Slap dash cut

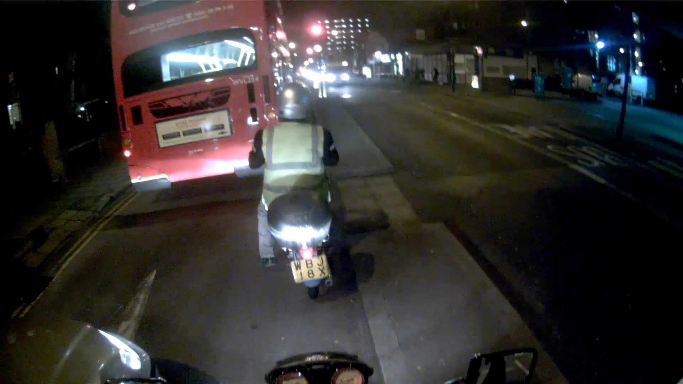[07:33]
This motorbike's older than I am. This little scooter. He's filtering.
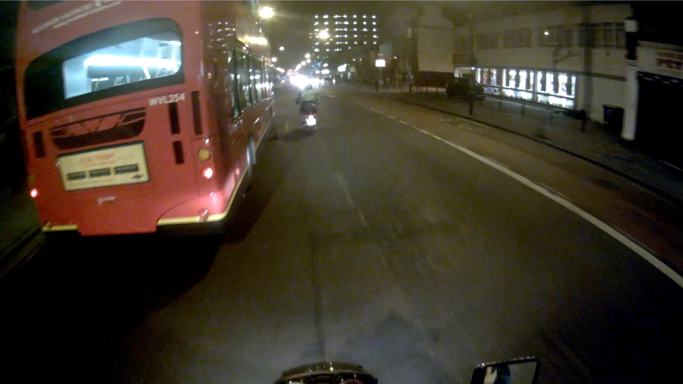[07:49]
Oh, he's on the wrong side of the road. Look, there's cars coming towards us. What are we going to do? Watch. Move the bike out and everyone moves over. Because they're all used to bikes filtering.
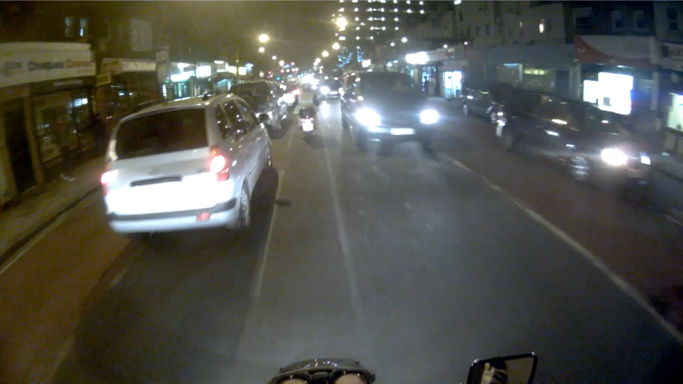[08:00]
See? Okay, maybe not the bus. They win, generally. Oh.
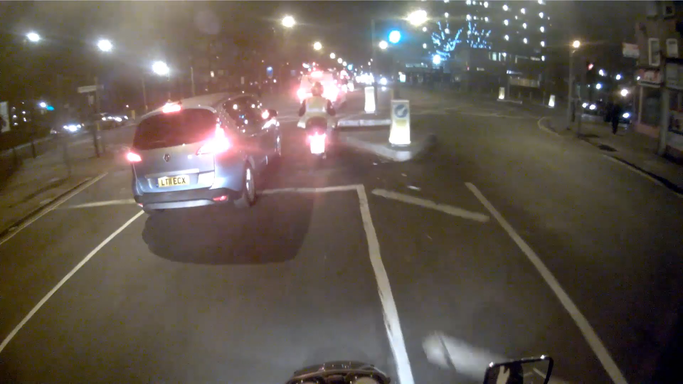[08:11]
Nice late indicating. That's the only problem with filtering.